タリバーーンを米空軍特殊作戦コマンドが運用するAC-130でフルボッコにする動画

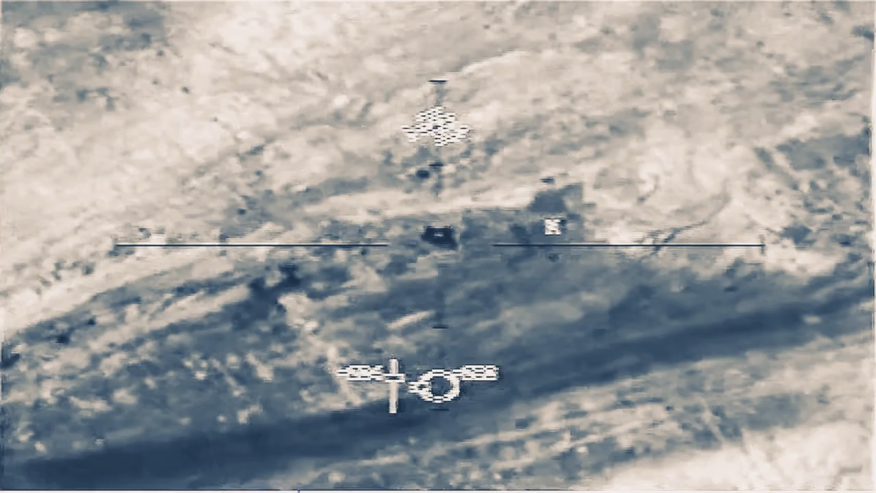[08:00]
Yeah, direct that's right there. Got it. Got it. Guys, move it. Guys, move it. Got him.
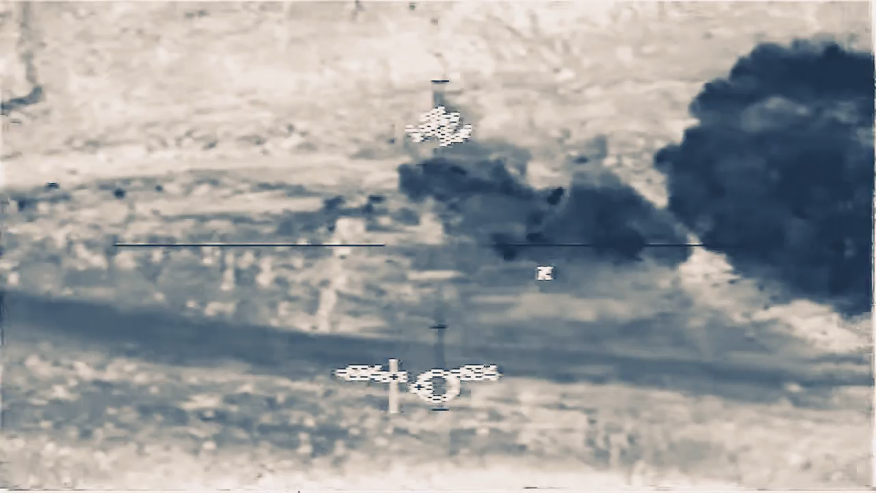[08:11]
Lots of guys. No box. No box. Coming out of the water. Got it. Got it. Got it.
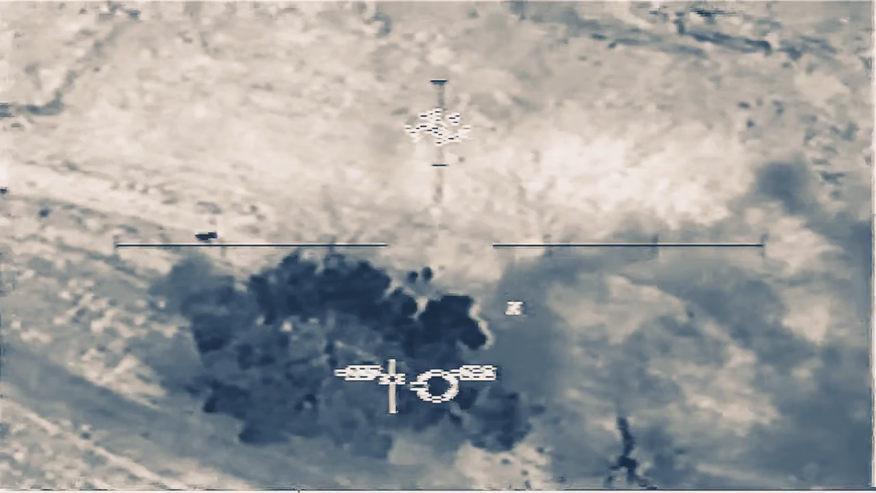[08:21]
Got it. Guys, move it. You can see the other guy. You can see the U.S. out there, yep.
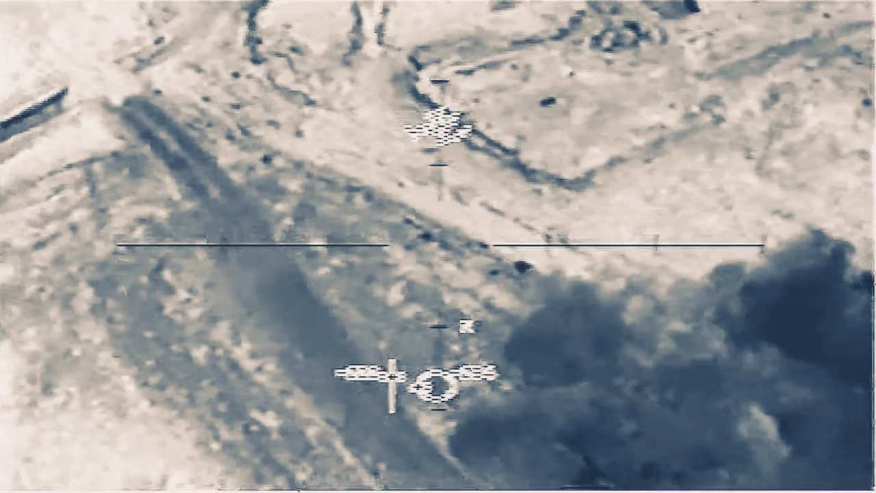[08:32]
Stalled. Got two of them there. Get ready! Back on the other guys. Oh, you got the other guy. That landed probably within two feet. That one's still crawling there. Guys, don't move it. One up to the south. Oh. That's right. Yes! Get ready!
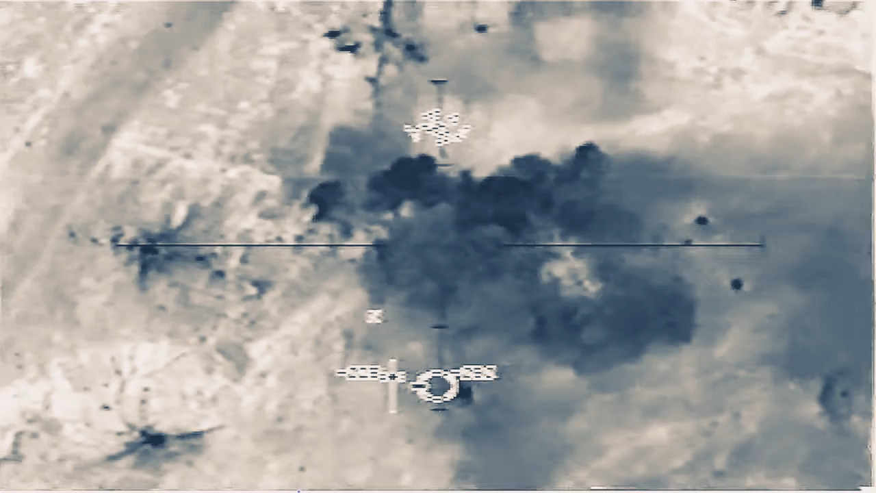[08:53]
Let's hold up and look around here. I know those two guys.
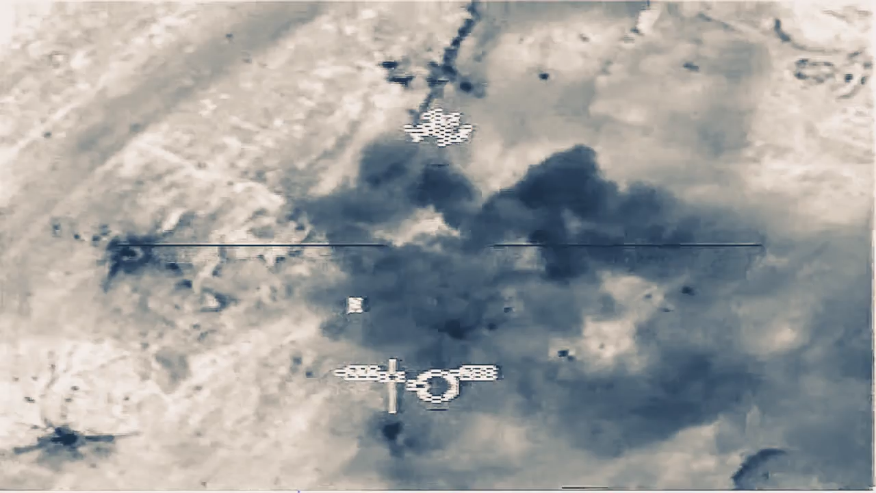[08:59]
I saw them flying apart. Yeah, I got that guy, too. I saw him die earlier. He was in 40 rounds.
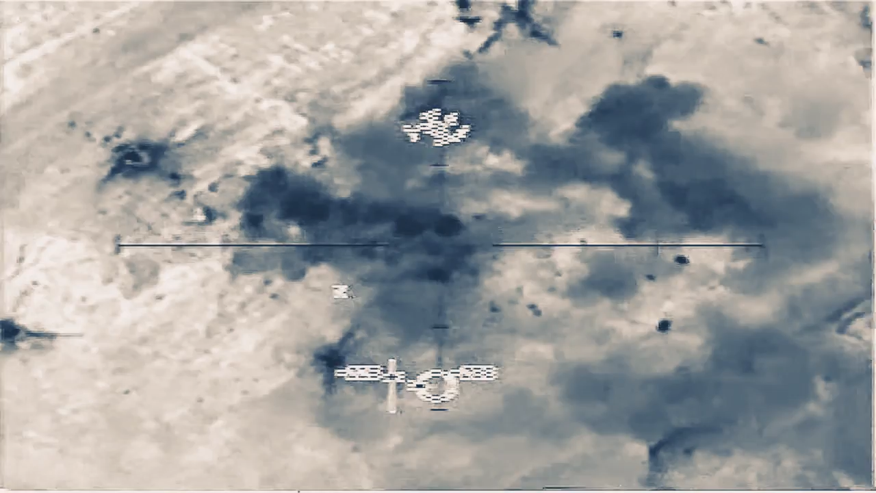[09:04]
Correct. Get ready!
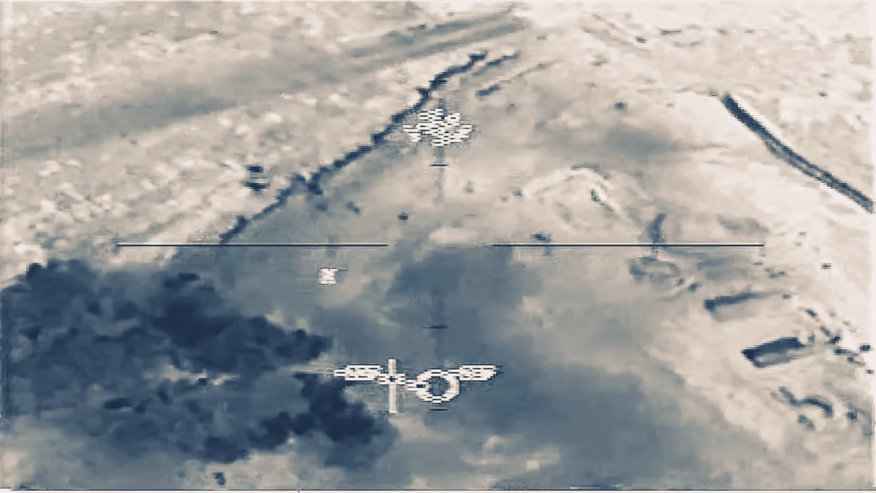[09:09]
Get ready! That guy's moving. Yeah, he is. He went down that embankment. He was protected.